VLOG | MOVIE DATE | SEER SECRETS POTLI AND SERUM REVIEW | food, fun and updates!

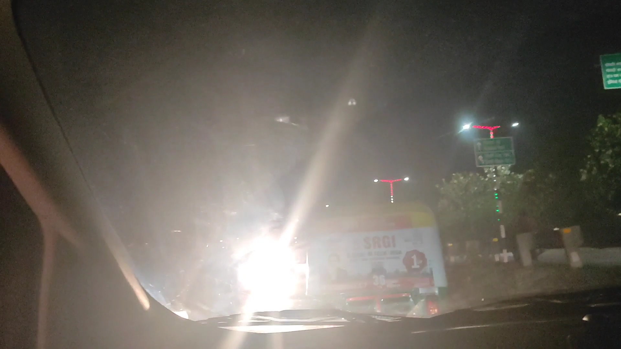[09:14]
तो ये लोग तो हाईवे पर उल्टा आ रहे हैं, और वो भी एक नहीं कम से कम 20 गाड़ियां है इस लाइन में। सो आई रियली विश कि वो वाला चालान जो है जल्दी लागू हो और मैं ऐसे गाड़ियों की फोटो खींच के भेजू,
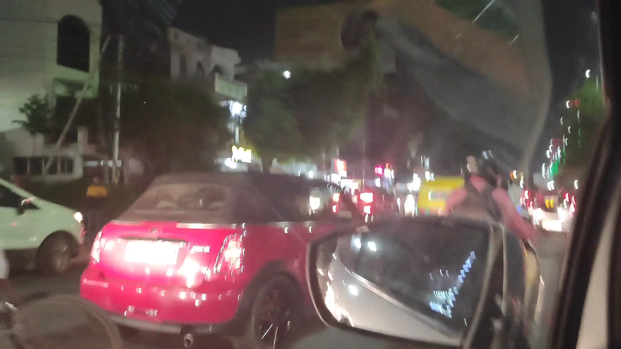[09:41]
मिनी कूपर देख लो कितनी छोटी लग रही है, अपनी इको स्पोर्ट कितनी अच्छी है इसके आगे, ये अमीर बाप की अमीर औलाद है।